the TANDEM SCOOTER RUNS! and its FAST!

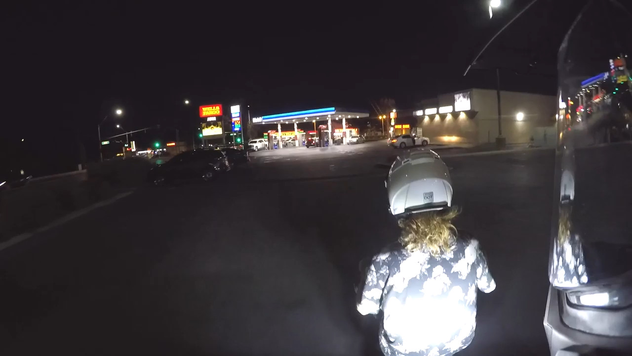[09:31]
Yo this bump right here is the death of us